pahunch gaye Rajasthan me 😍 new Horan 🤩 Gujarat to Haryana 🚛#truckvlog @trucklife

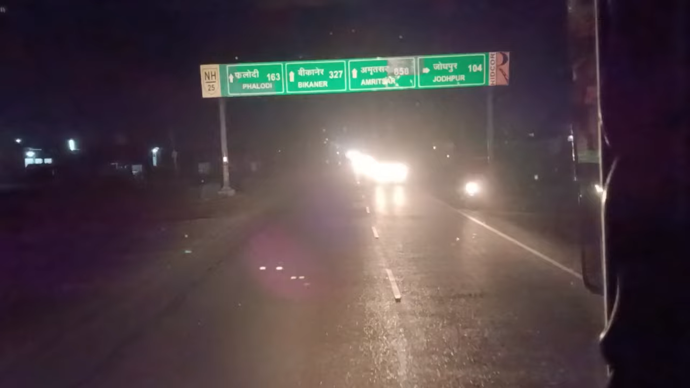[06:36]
है फलोदी बीकानेर के लिए और राइट साइड में जाएगी जोद्पूर के लिए लेफ साइड में रोड जाएगी बाड मेर के लिए कि दो जाना खाल खृएग अधुर्व फार करकर आ चुकर आगे रामदेर पेले